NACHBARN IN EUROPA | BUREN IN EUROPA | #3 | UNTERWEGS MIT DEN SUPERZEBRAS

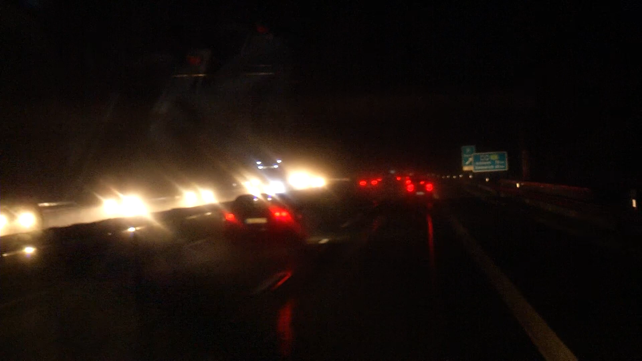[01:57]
Während sich die Sonne langsam verabschiedet, geht es mit etwas Verspätung für die Superzebras mit dem Bus nach Döttinchen.